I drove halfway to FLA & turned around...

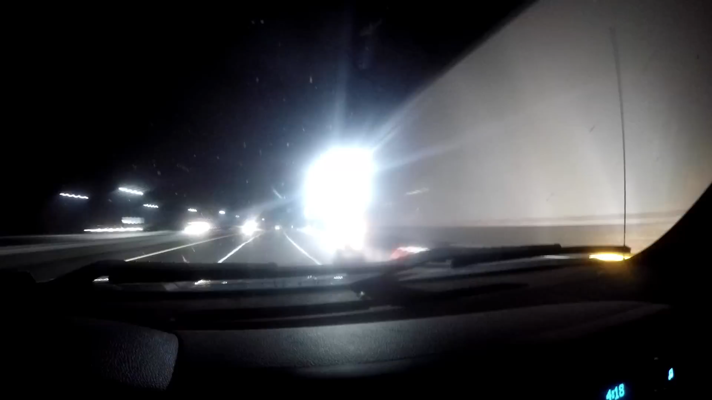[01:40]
No fucking way in hell is this guy out. That light's got to be on from last night. There's no fucking way in hell this guy is off.